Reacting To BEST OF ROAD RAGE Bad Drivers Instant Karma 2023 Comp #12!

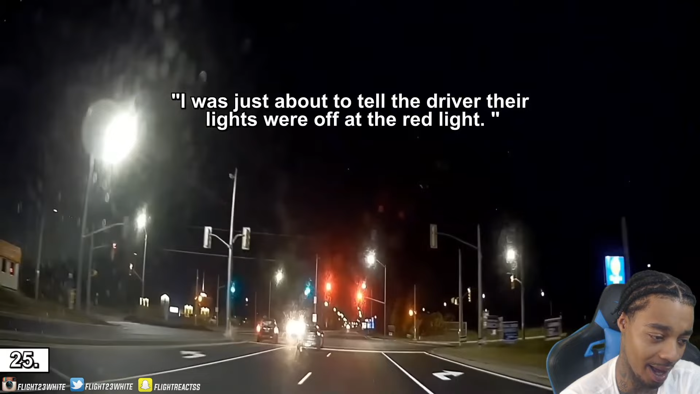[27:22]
And ran a red light. Oh! Damn, two of them?
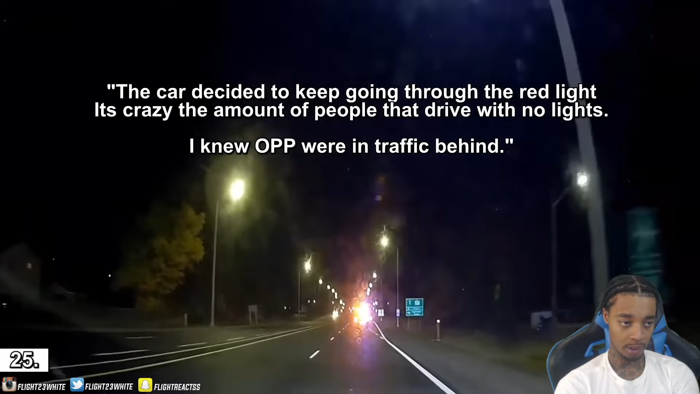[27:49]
Traffic by yeah, it was a person who wrote that part right there.
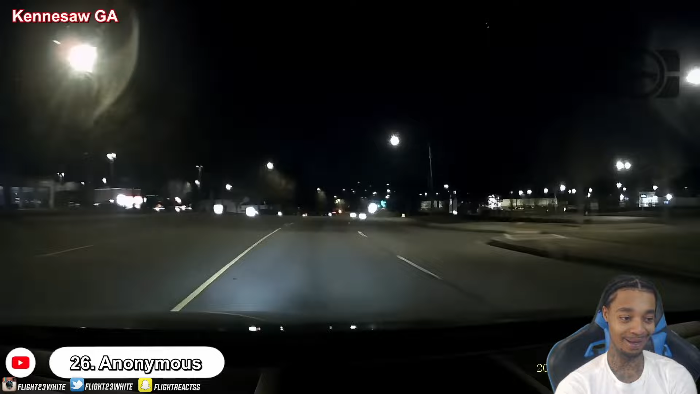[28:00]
He calls cops ops. Ken saw Georgia.
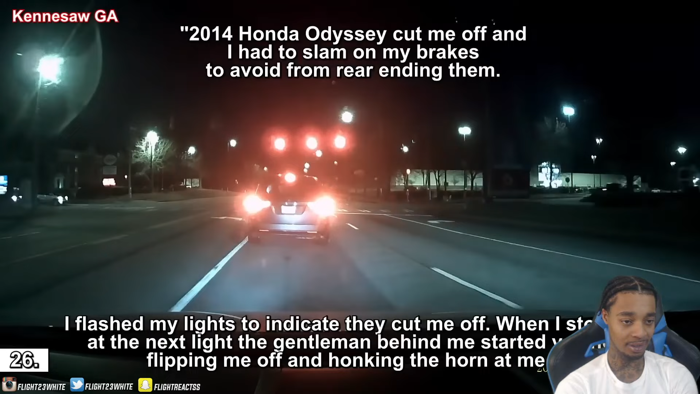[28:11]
Honda I suggest me off. I flash my lights to indicate they cut me off. Yelling, flipping me off and honking again basically.